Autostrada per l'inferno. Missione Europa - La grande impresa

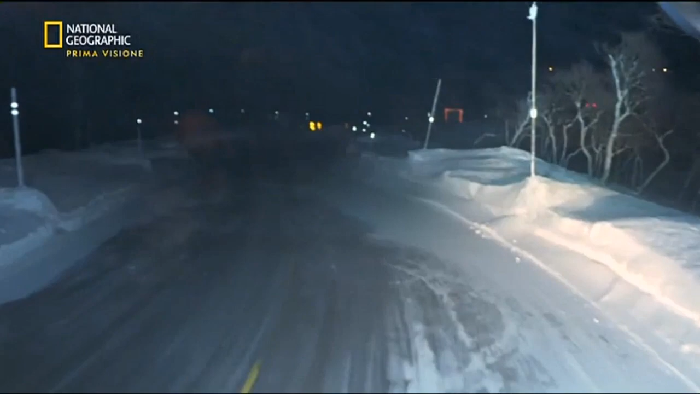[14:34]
Un autotrasportatore norvegese ha chiamato Bjorn perché si trova bloccato in un punto pericoloso. Dopo un viaggio di 26 chilometri Bjorn arriva sul posto e trova più di un mezzo fermo.
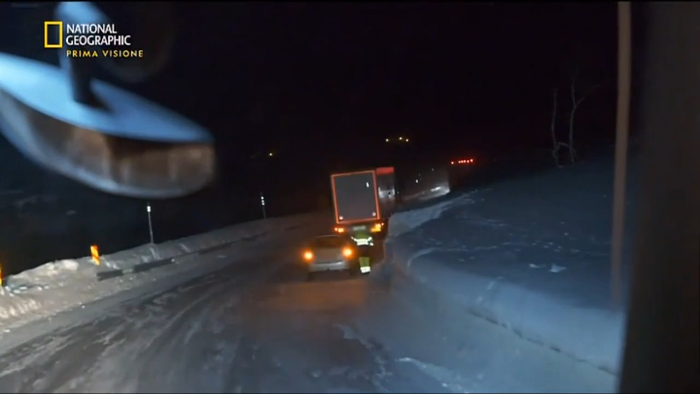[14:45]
La strada è bloccata ed è una curva in salita. Ecco, vedo un camion fermo e